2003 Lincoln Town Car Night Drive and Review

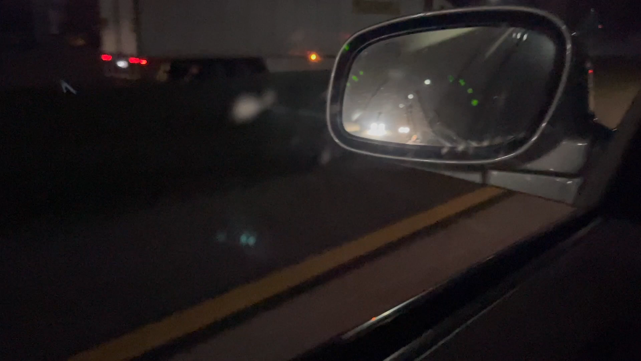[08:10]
you see that so it actually has a little lamp on the uh like it's either on the front bumper or on the front fender on the right and the left side i think it's on the bumper actually it'll actually light up the lane that you're trying to get into so that you can see where you're going see look at that isn't that nice i mean for a company like ford and i don't mean to be